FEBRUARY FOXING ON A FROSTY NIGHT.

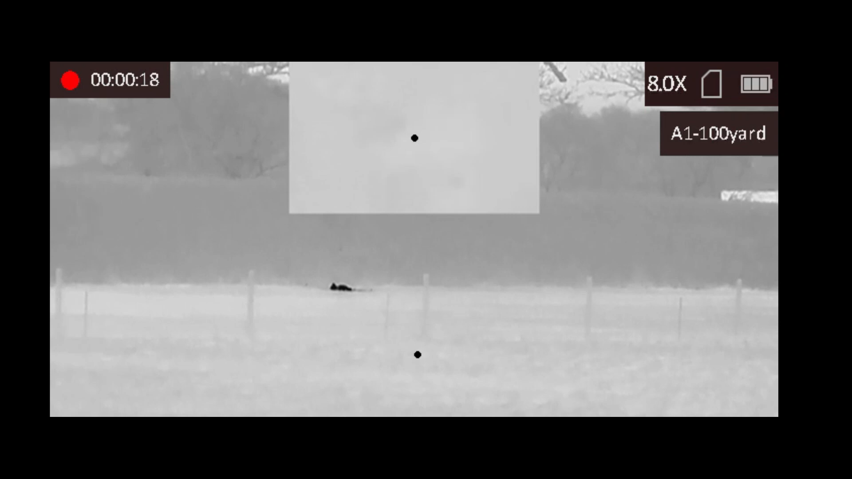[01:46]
were going to could definitely not come from the left-hand side and that one
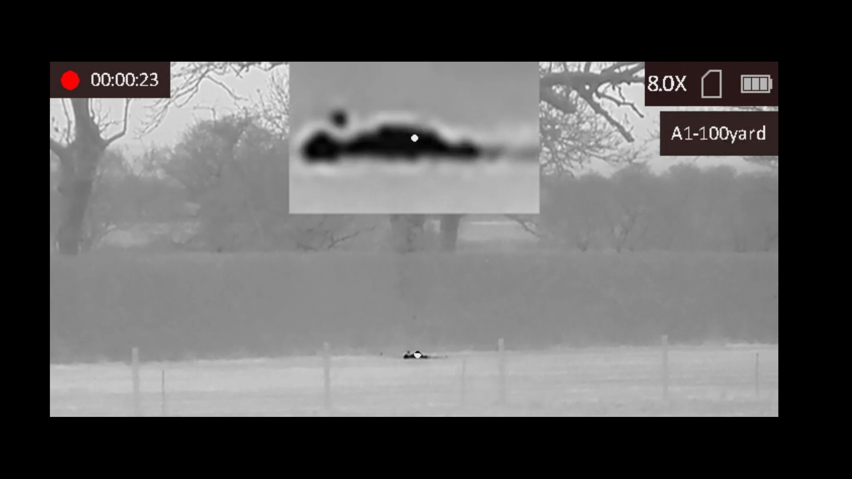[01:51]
they certainly did once again that's
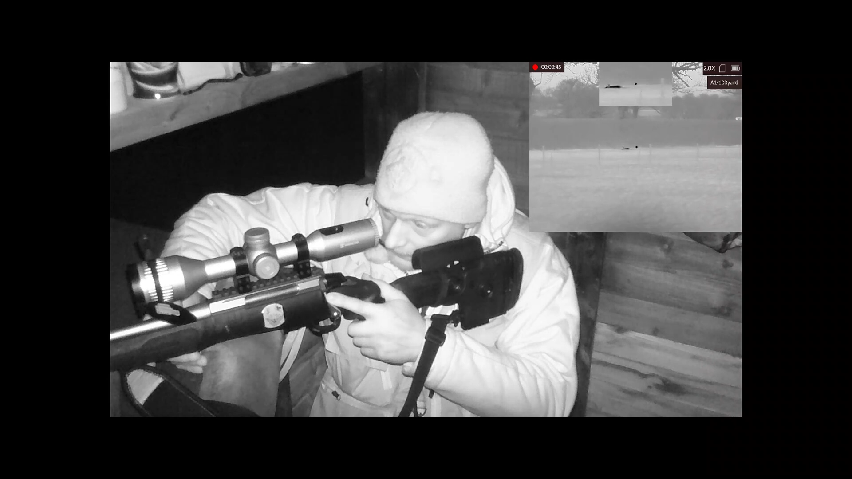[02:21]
I'm going to leave her there and see if her mate is not far behind so Kiel thank you very much for that tip let's just see if it works
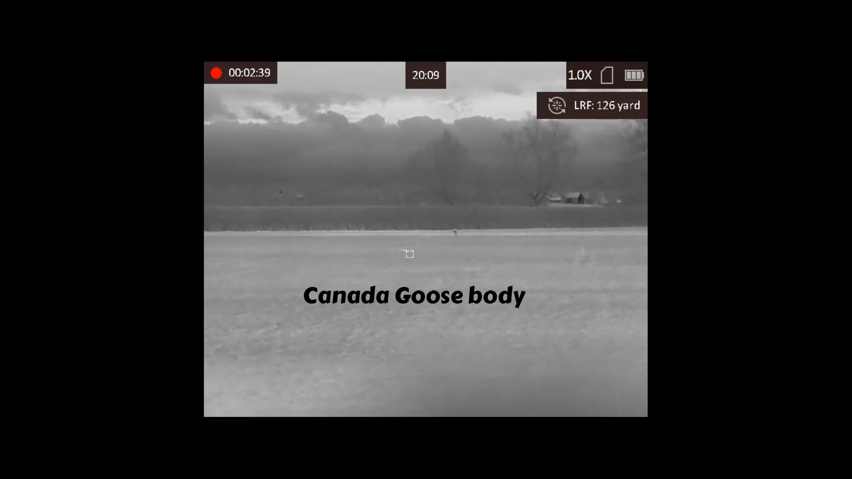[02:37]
so that's the view from my griffon and the white object in the field is a Canada goose body that I shot last night
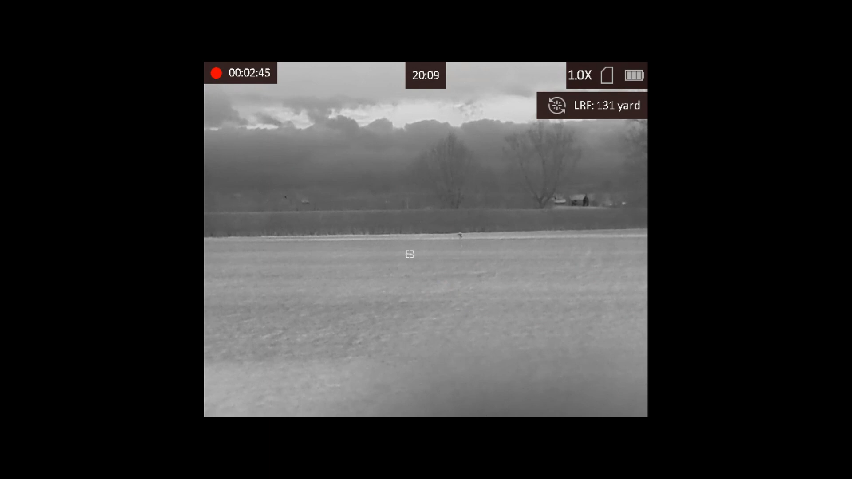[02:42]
and just to the right of it is my caller up on a post now far over to the right-hand side about 700 yards I noticed something moving across its speed across the field and
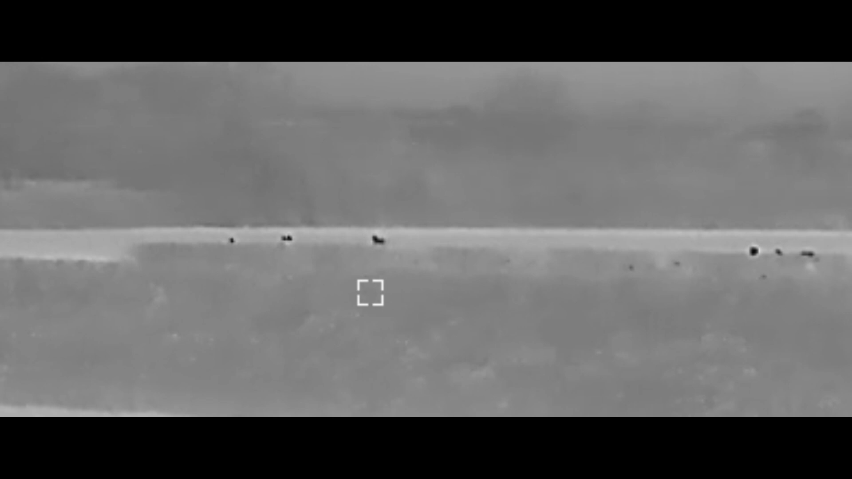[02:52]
that is without doubt a fox obvious the way it's moving I'll
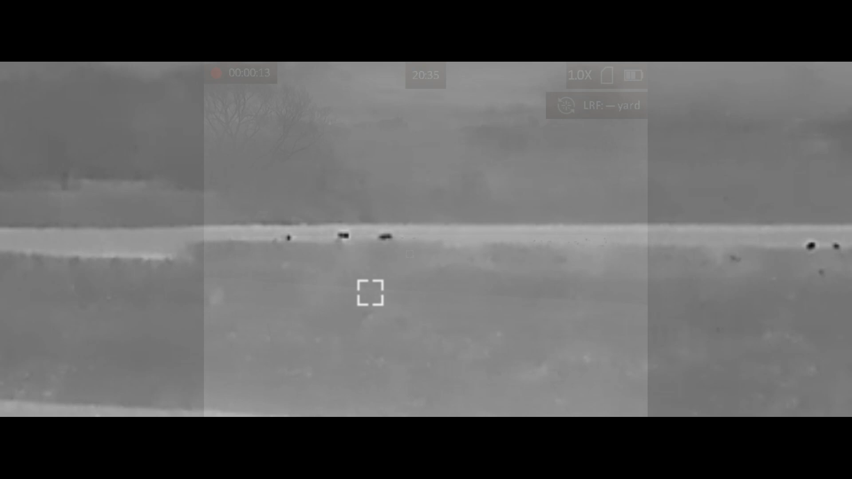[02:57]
keep an eye on this fox and it does go out of sight on that hedgerow across on the left-hand side so will it appear who knows
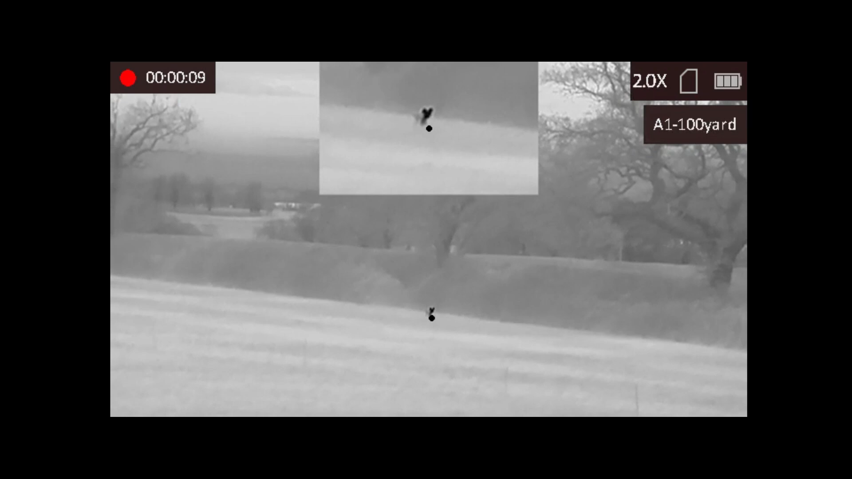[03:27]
so this is our mate has come through that hedgerow right at the top end of the field about
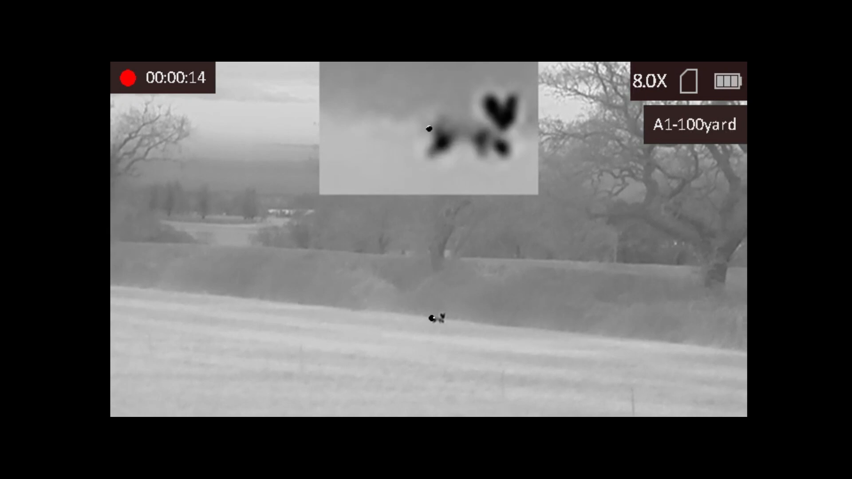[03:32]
280 yards away just about to pass that gate which is 170 yards away
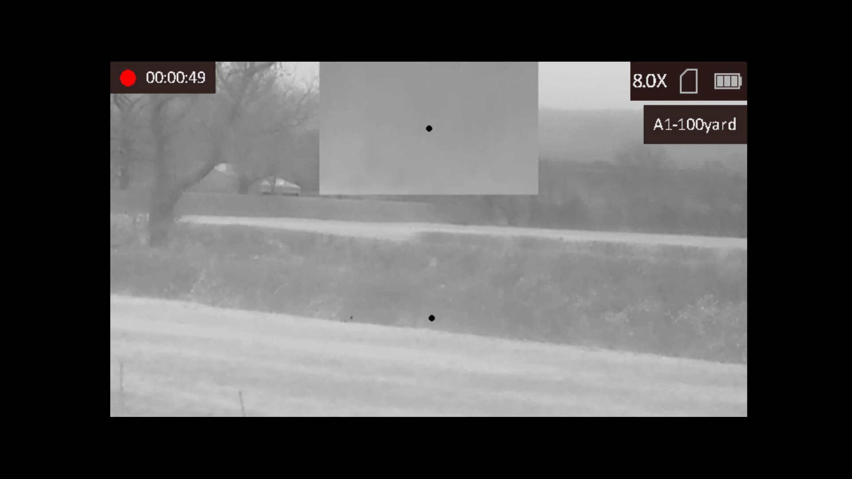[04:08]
there he goes he's in that he ain't gonna go far he's down there
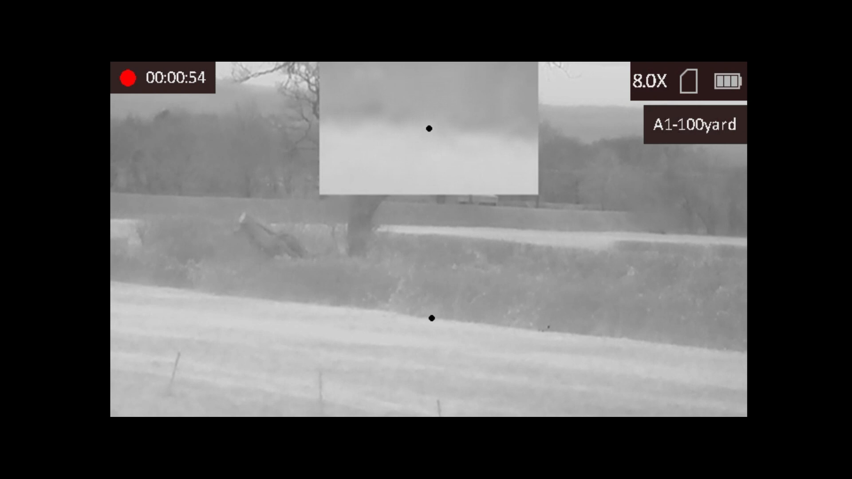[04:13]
there he is there's hot contents left on the hedge there you can just about see on the right-hand side as well
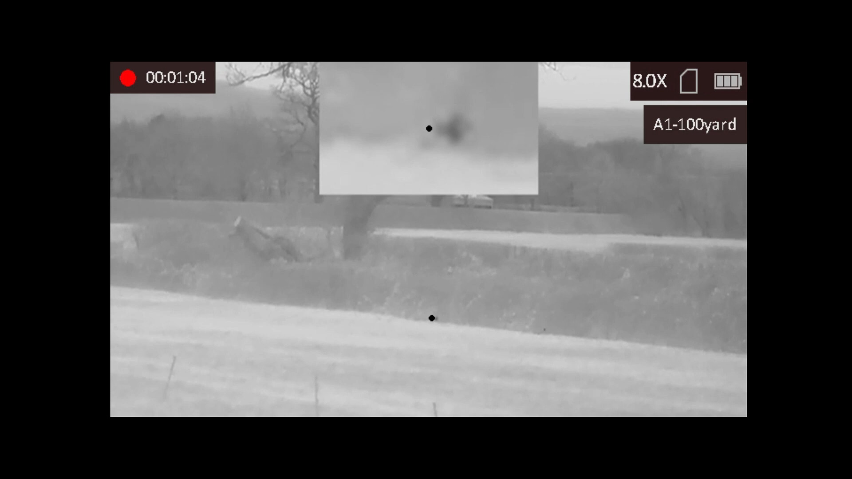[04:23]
that little chap wasn't gonna stop was he
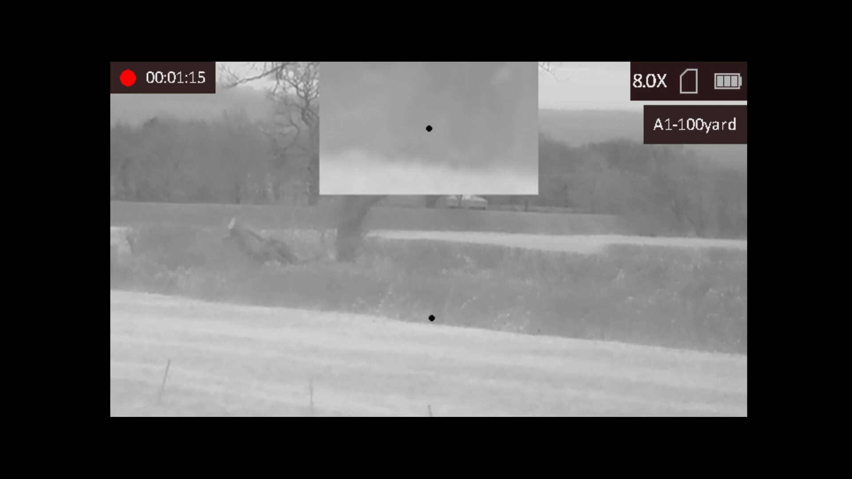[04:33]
I'm gonna leave that for a bit and go and pick him up he ain't gonna go go very far from there so I'll put a range finder on that now
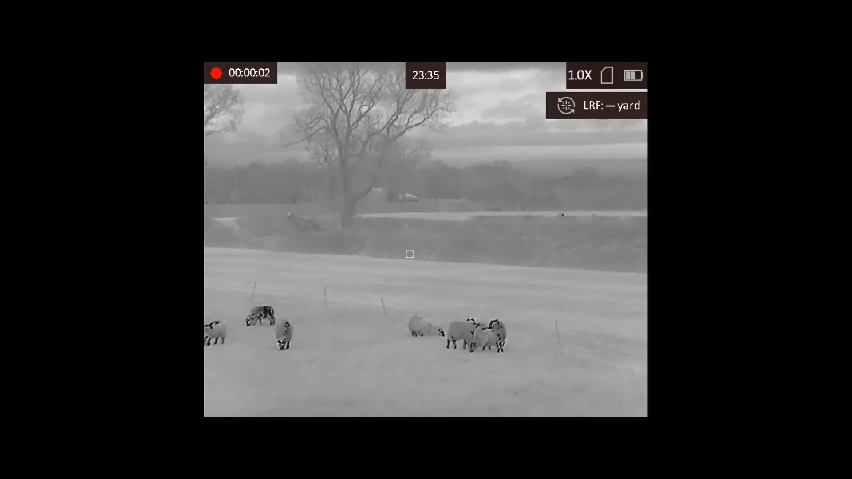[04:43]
over to that corner of the field where I just shot him so that's 135-133 yards to that area where I lost sight of him so let's have a walk round now to the other side of that